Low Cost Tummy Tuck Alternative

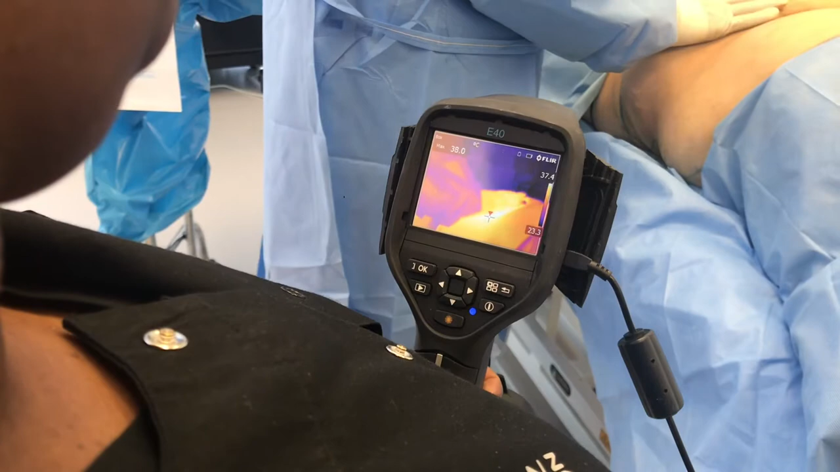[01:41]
this is the part that would normally be cut away with a tummy tuck because we don't want the skin to be hanging really loose after we deflated by taking out all the fat.
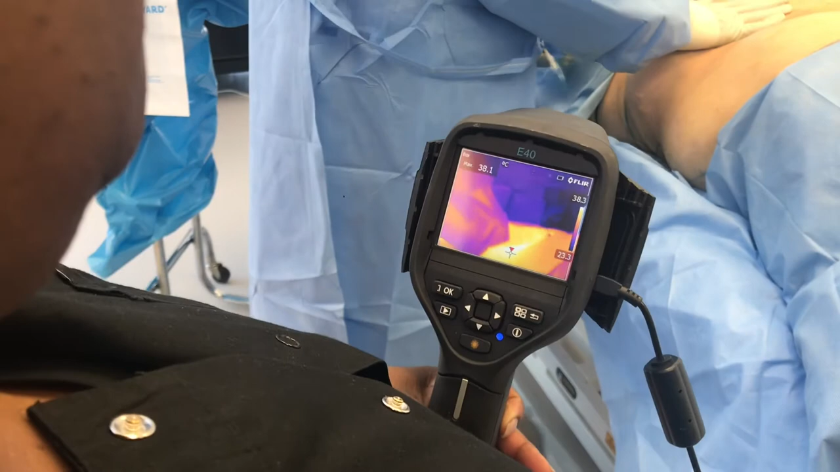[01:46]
On screen: max 38.1°C
So you see this is also an area where you have more
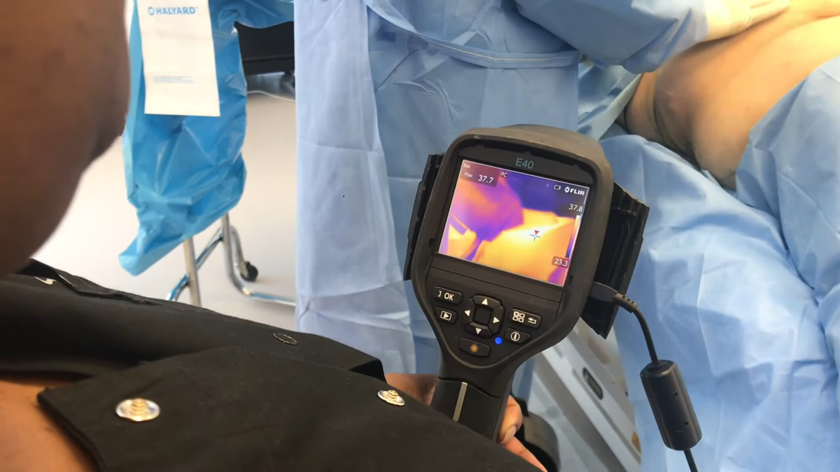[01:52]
stretch marks as well because the skin has been stretched a lot. Now, what is the temperature in this particular area? 42.2. Okay. It's 42.2. So that's sufficiently hot to stimulate collagen remodeling. You need to get 42, 43. And I'm going to still heat it up a little bit more. The nice thing about this kind of skin tightening is that the skin is at that target temperature for collagen remodeling for several minutes instead of a microsecond like it might be with certain laser devices or ultrasonic devices.
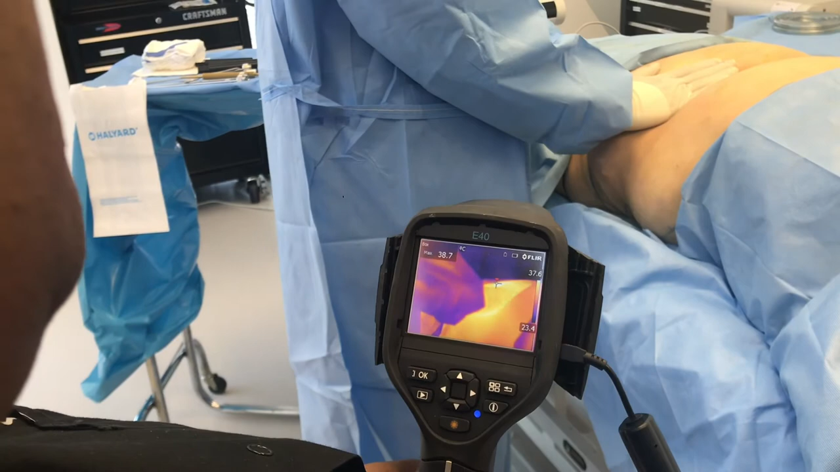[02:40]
remodeling in a very safe way that doesn't cause any burning. What is our temperature now? 41.7. Okay. Once I finish one quadrant, then I'll go on to the other quadrant on the other side so
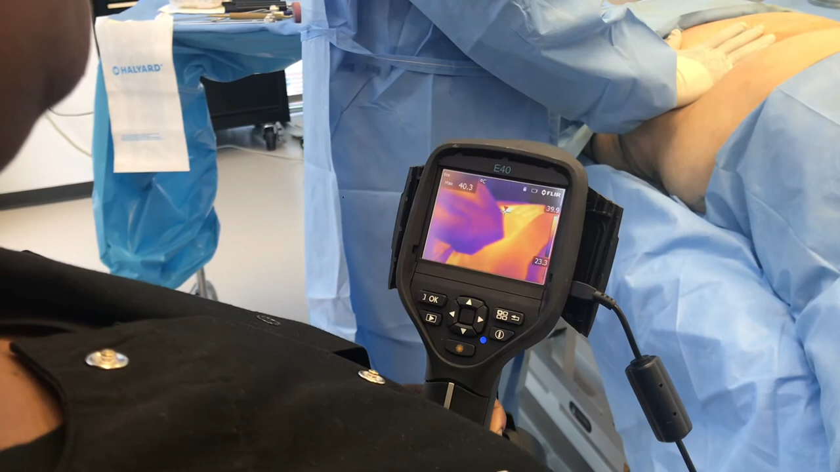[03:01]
that we can get all the skin down here in the lower part of the tummy heated up satisfactorily. So it ends up tightening more than with conventional liposuction.
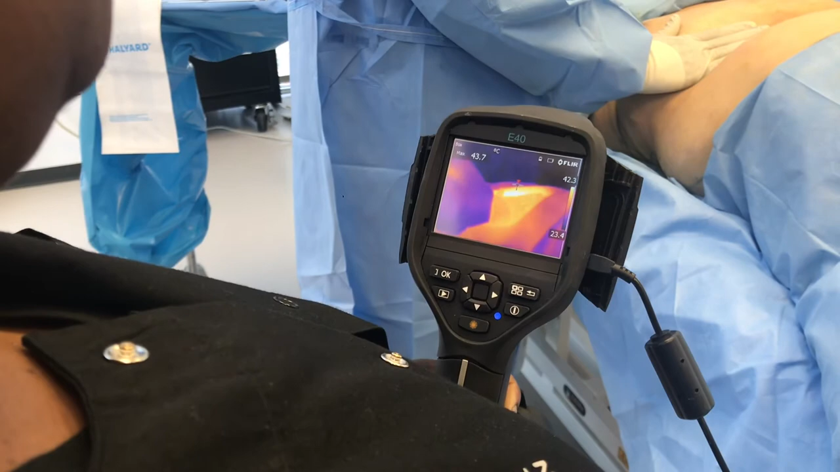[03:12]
And what is the temperature now? 43. 44.5. 44.5. Okay.
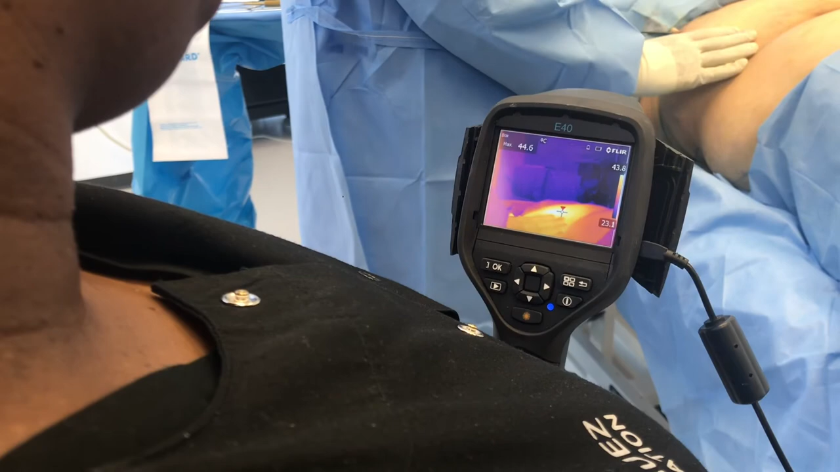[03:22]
So we've heated this up adequately. You can see it's a little rosy, a little pink.
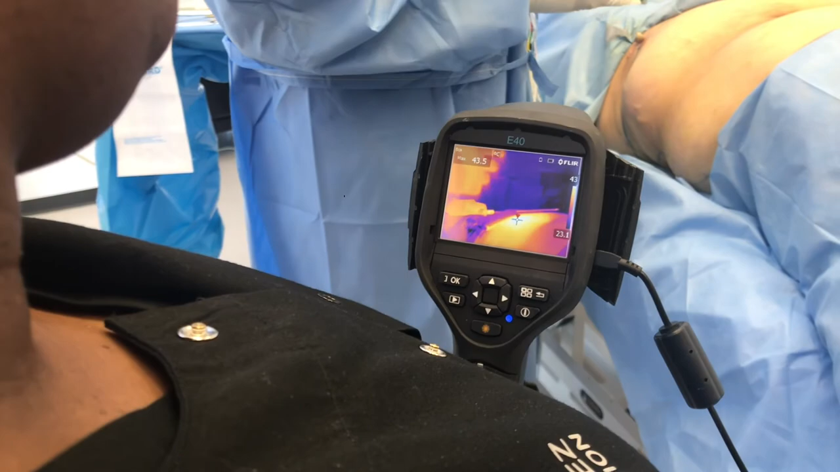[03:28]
So we know for several minutes this has been at the target temperature that's required for collagen remodeling.